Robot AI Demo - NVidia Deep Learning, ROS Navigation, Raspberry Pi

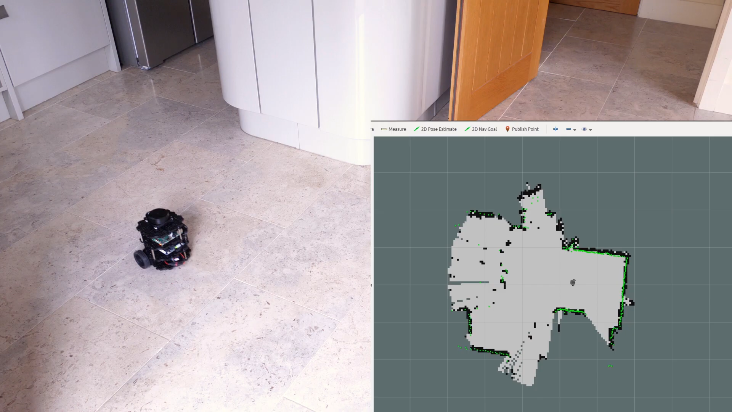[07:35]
keyboard teleoperation program and that's running remotely over the network on my laptop we're just going to drive the robot around and then we're running something called g mapping which is actually drawing a map of the robot's surroundings and it's doing that by using the laser scan data and also the wheel
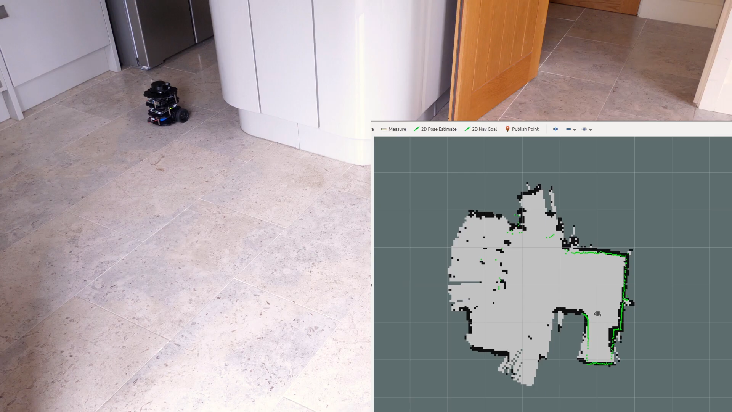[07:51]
odometry that tells it the pose of the robot and that means how far it's gone forward and how far it's rotating and it uses that data combined to position the robot locate it and
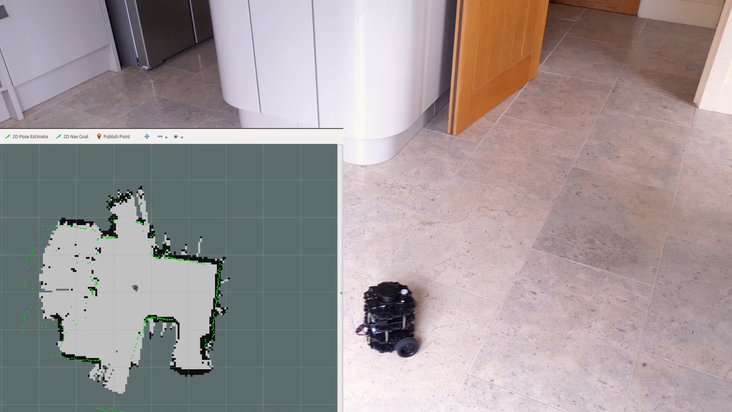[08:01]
basically draw a map of everything in the downstairs of my house so we'll just speed that up a bit we'll go out into the hallway and we should find that it completes the map
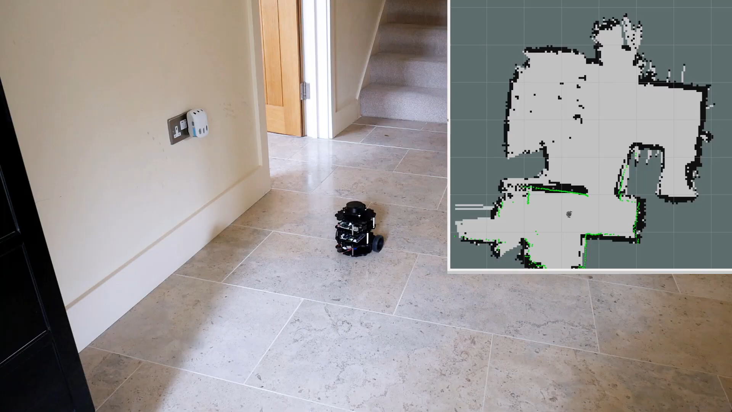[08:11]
and now we've got the map we can tell it to navigate so i can use the gooey to put down a big green arrow it turns red when i let go and then the robot should plan a path and we should see
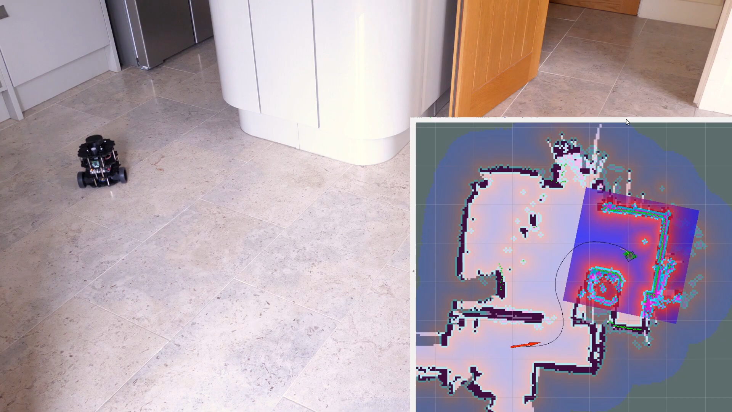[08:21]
a wiggly line there of the path the robot's going to take from the kitchen all the way through the doorway and out into the hallway and you can see the red arrow is now pointing the other way so when
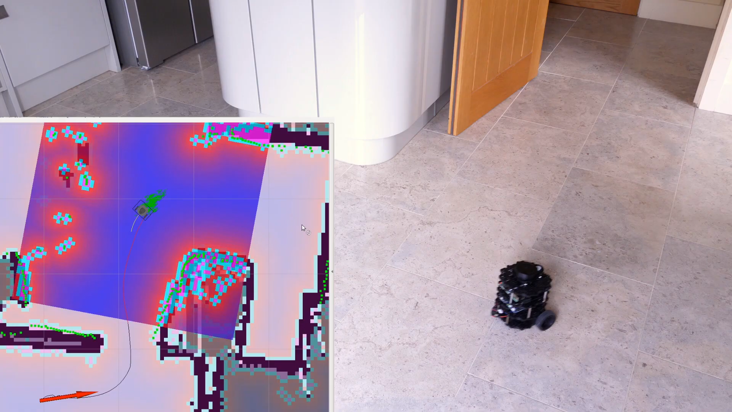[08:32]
it gets there it should adjust its pose as accurately as it can and it should turn around to face the other way and you can see on the map there's a sort of green fog following the robot those are actually lots
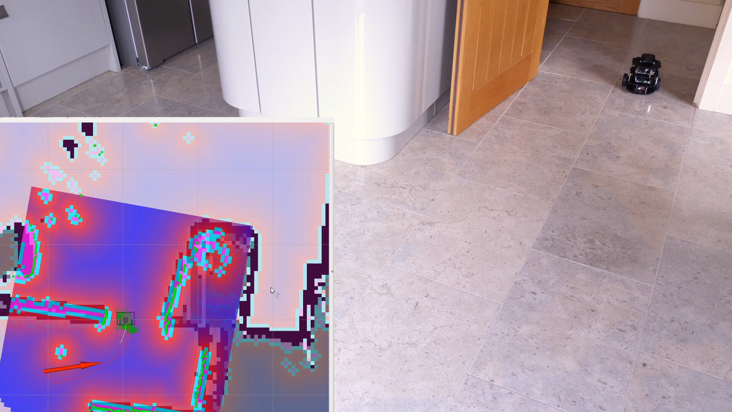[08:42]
of little arrows and that's basically every possible pose it could be in and it's solving where it actually is as it goes to get the best estimate here we go so it should turn around
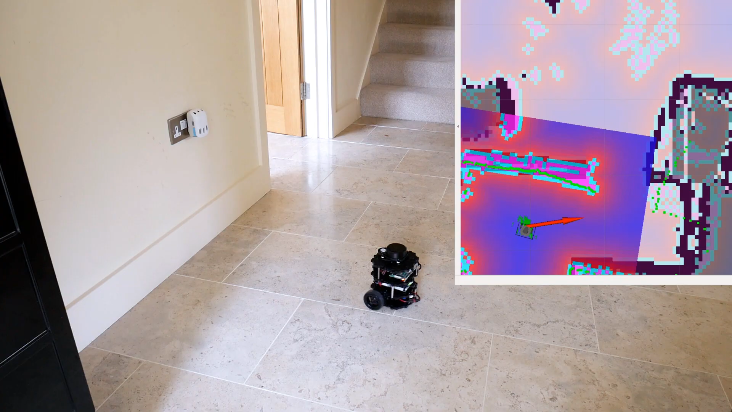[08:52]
and face the other way so now let's have a shorter one towards the bottom of the stairs and again the arrow is pointing the other way so when it gets there it should turn around and face the other way so that seems to be working okay now let's plan a path all the way back into the kitchen and again we'll have it face us when it gets there
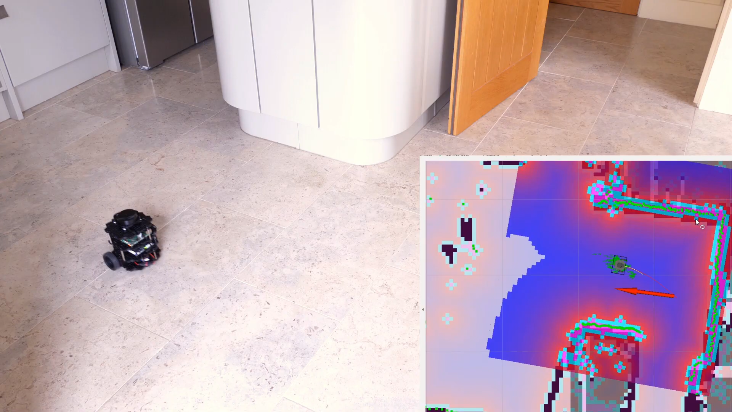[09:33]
and adjusting its pose to the right position when it gets there that's quite useful if it had to have a manipulator on say which would then do something when it got there so now we're going to try and confuse the
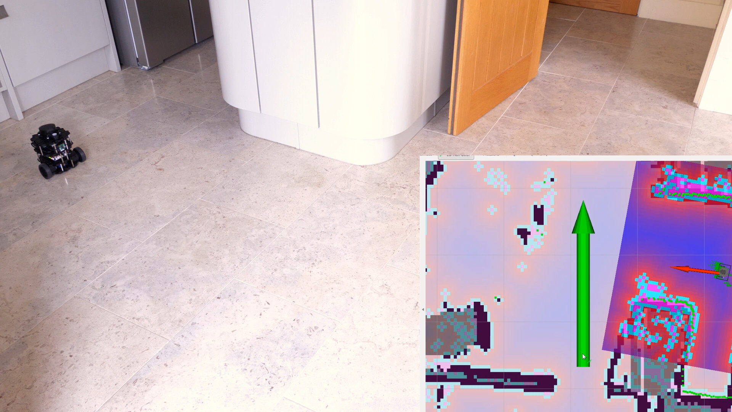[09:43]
robot by adding something that's not on the map i'm going to plan a path into the doorway and then put an obstacle in the way and of course it has to be high enough it can be seen by the laser scanner and you can see there it dynamically adjusts the path
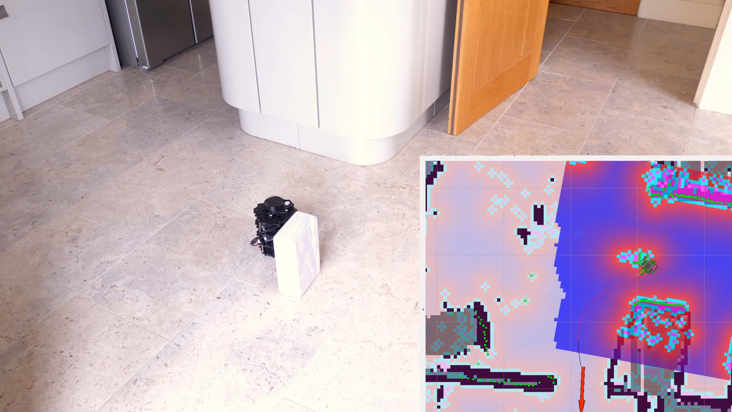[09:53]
you can see that block is now on the laser scan and it should complete its path avoiding the obstacle into the doorway
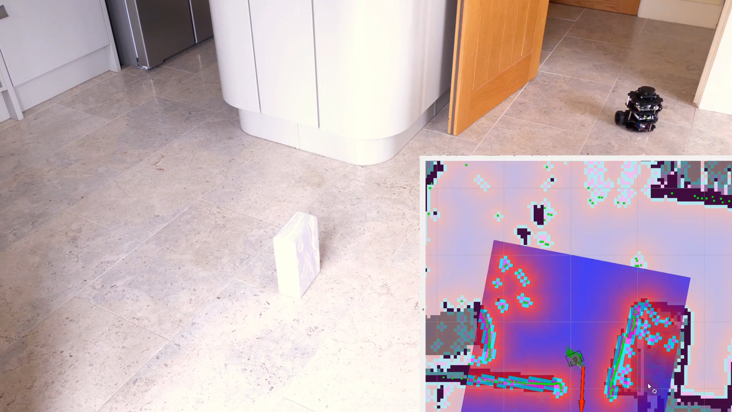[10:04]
so for the next example we're going to try moving
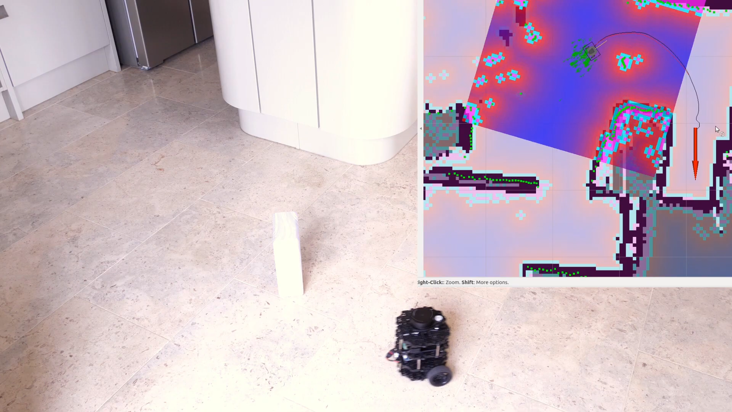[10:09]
the obstacle while the path's already being planned and we should see it dynamically drives past it you'll
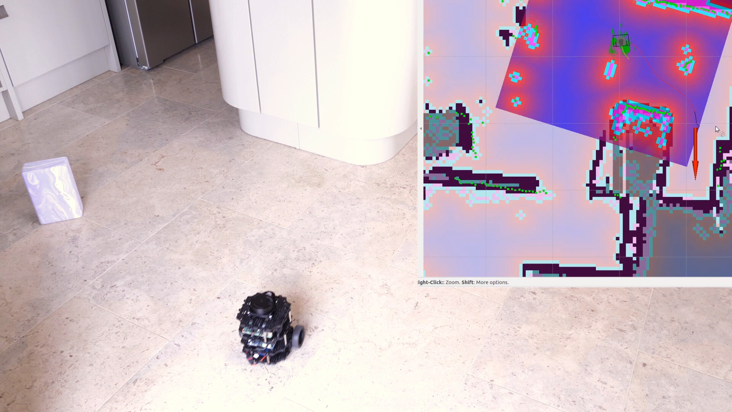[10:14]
also see me on the laser scan so it can deal with temporary objects and of course those disappear when
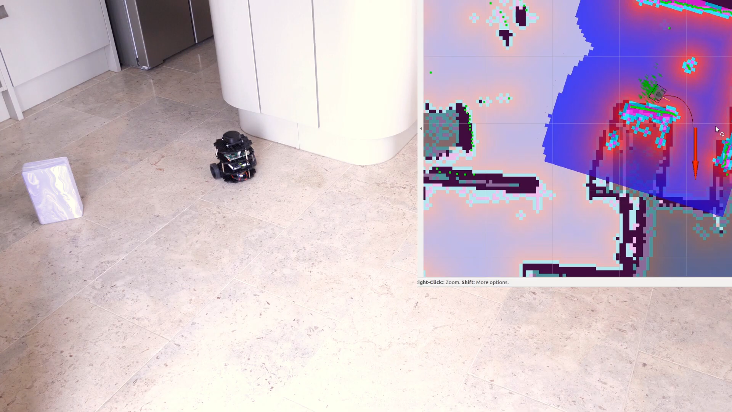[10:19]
they go out of range so we should see the robot deals with that quite well and goes and meets its
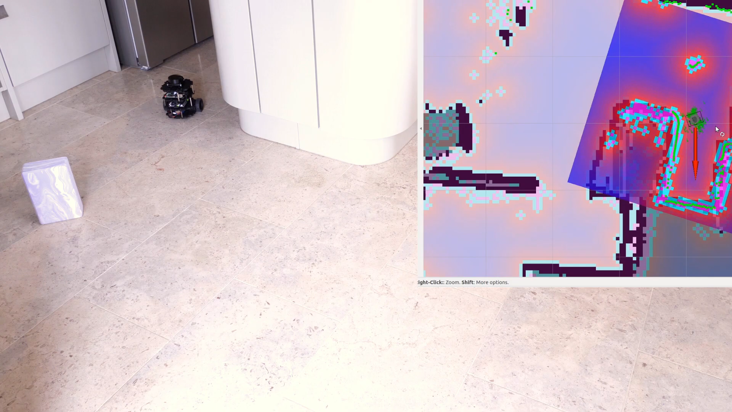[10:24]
target that's pretty basic ros functionality out of the box when you build a turtle bot or you build a basic ros robot but